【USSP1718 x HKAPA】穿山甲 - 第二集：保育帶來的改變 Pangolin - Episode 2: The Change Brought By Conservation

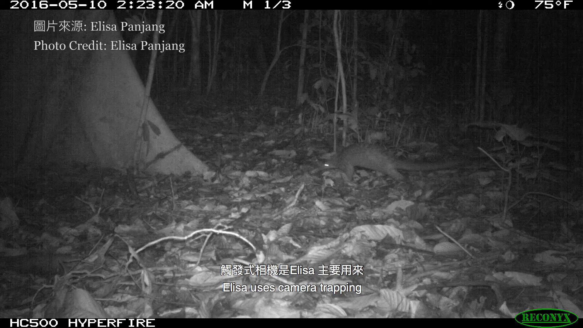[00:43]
触发式相机是Elisa主要用来研究马来穿山甲的方法其实摄影器是非常非常用的工具
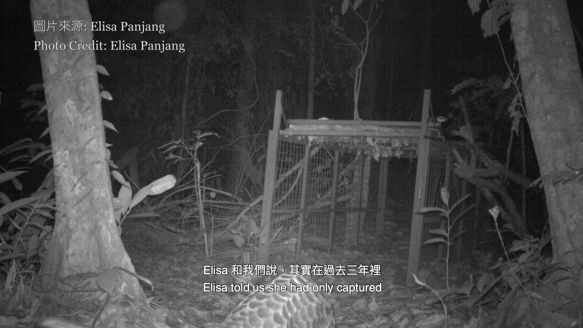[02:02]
Elisa 跟我们说其实在过去3年里都只是拍
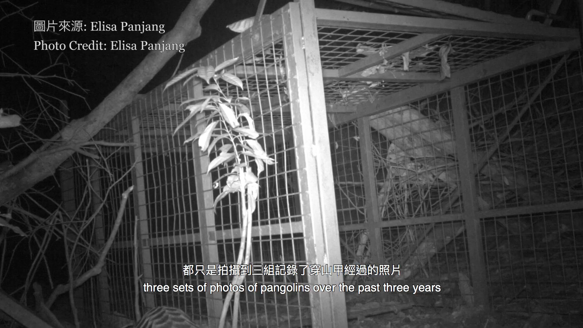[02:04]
摄到3组记录了穿山甲经过的
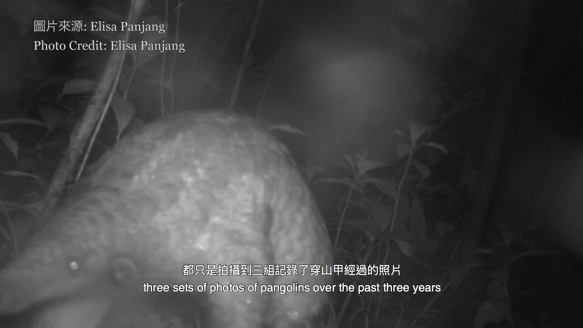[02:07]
照片我们这些外行人看粗略估算